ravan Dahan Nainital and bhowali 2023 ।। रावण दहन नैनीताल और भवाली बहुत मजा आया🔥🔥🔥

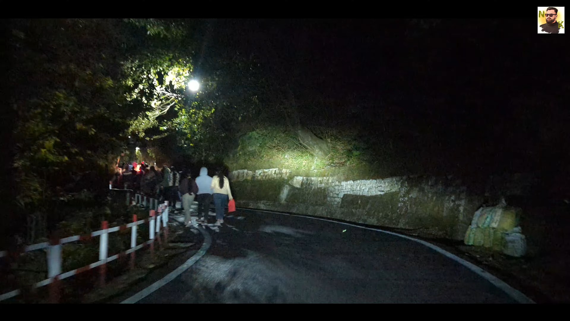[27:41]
ये देखो ये सारी आम जनता चली है नैनीताल से अपने घरों से जो देखने आए थे रावण को, और हम भी अब निकल रहे हैं।